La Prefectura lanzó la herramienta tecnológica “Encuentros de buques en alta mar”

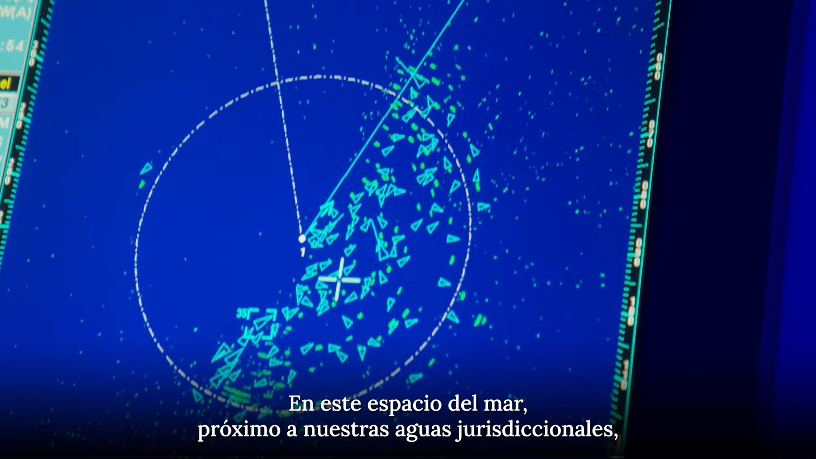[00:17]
En este espacio del mar, próximo a nuestras aguas jurisdiccionales,
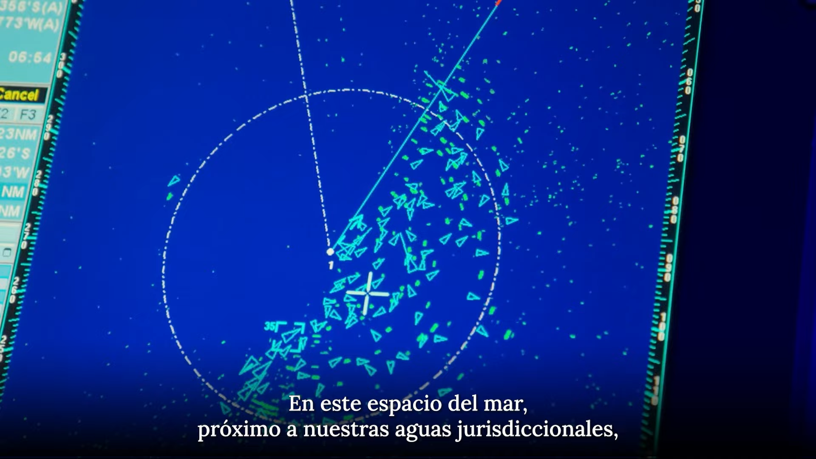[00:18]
operan importantes cantidades de buques pesqueros y mercantes de apoyo que arriban a estas latitudes para capturar especies transzonales y altamente migratorias.
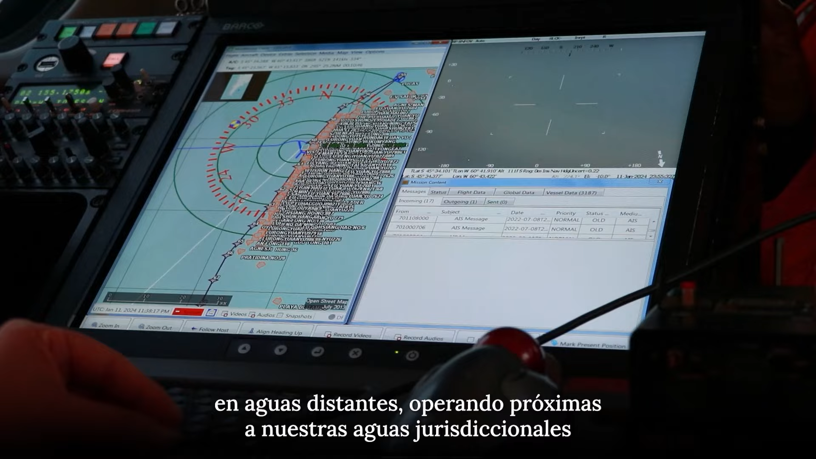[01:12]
operando próximas a nuestras aguas jurisdiccionales para visibilizar su actividad.